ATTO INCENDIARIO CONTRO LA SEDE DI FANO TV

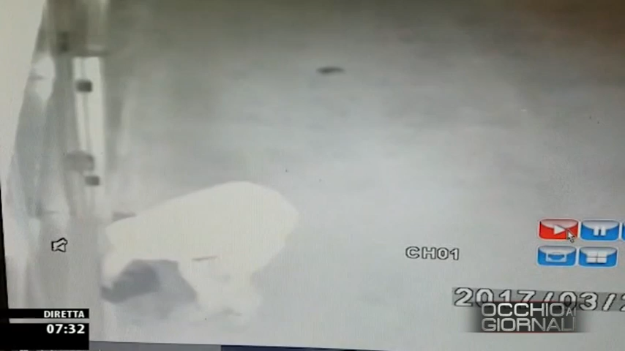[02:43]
arriva davanti alla sede togliamo l'audio arriva davanti alla sede vedete controlla dentro che entra il liquido cosparge di benzina l'ingresso fa una sorta di miccia sul pavimento e poi da fuoco